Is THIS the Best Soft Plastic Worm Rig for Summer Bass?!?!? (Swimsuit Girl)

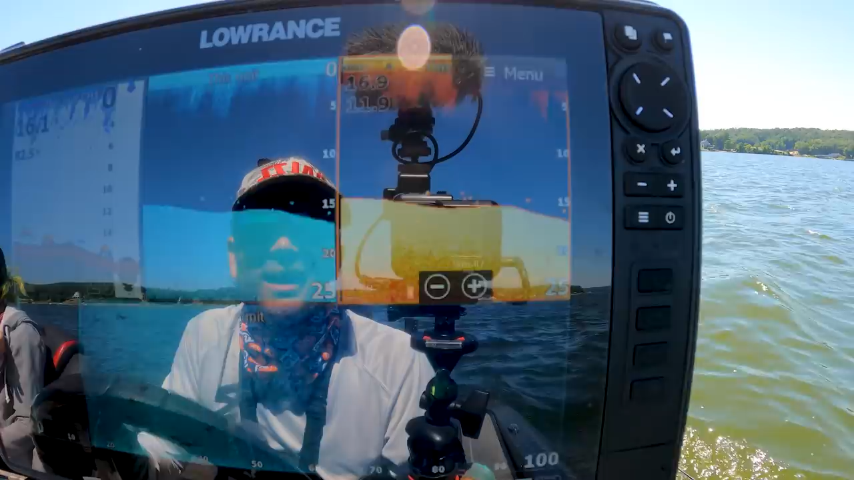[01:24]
There's another one. They're not super stacked. There's a couple. Kind of right on the stumps right there. Here's a little group. There we go, that's what we're looking for. Just a little conglomeration, if you will. Sitting there.
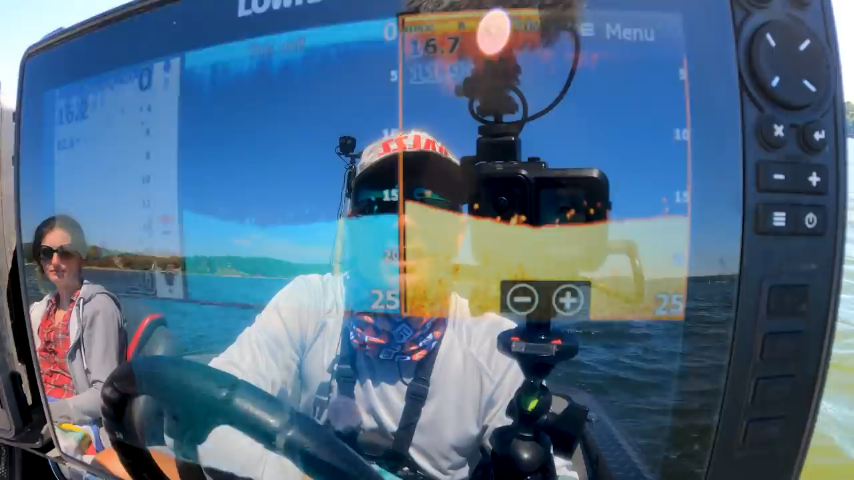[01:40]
It's just right along this ledge break right here. And these are a bunch of white bass, and you know that because they're super vertical. But don't let that deter you. That can mean that there's other bass around. It's the bass we're looking for. Swimsuit girl greeting. Unbelievable.
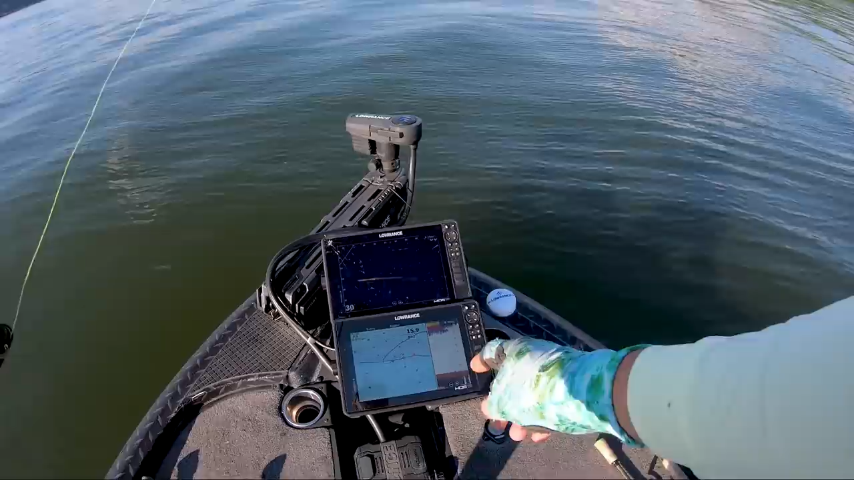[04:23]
I got my fish lined up. You can see them. Two stop signs. Stop, there's fish. Long cast, I got a 610 KS2.
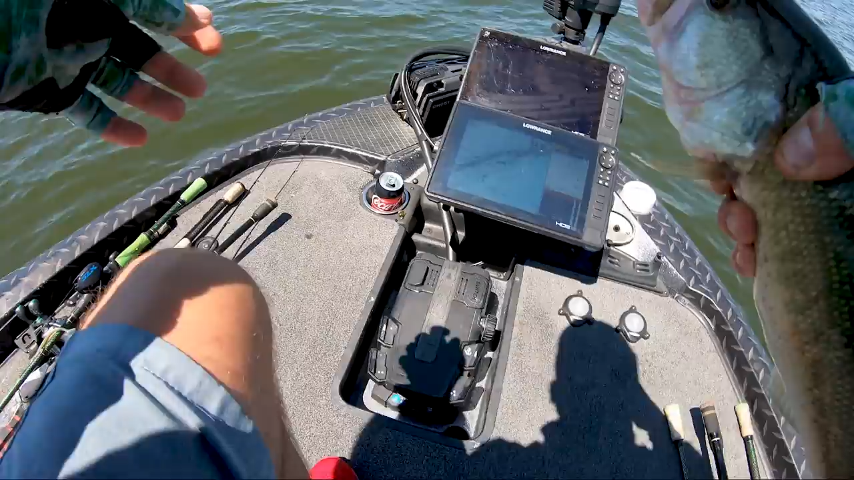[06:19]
You can see there's a group of white bass right there. We were up about 20 feet, and you can see them sometimes on the active target, and that's why it's kind of so useful. Because you can see how when you catch one, they shift over, they shift right, or they shift back, and then you can adjust your cast accordingly without actually driving over to rescan them.